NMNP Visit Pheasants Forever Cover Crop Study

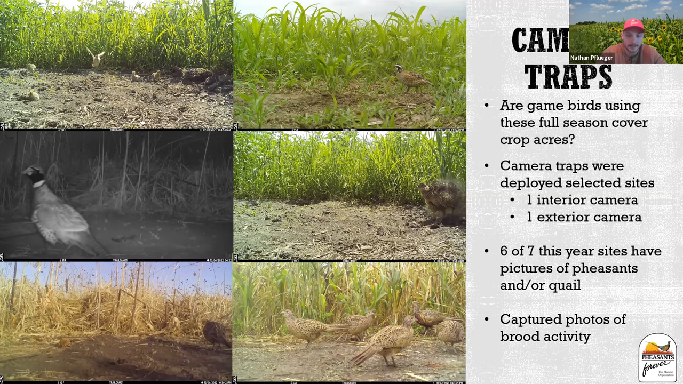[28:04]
really grew up in front of the trail camera um you can see a few hens there and then that back that back uh pheasant on the back right is actually a young rooster who is just starting to get his color so it's pretty neat to watch the the the time pass and some broods grow up within these cover crop mixtures so what are the next steps of the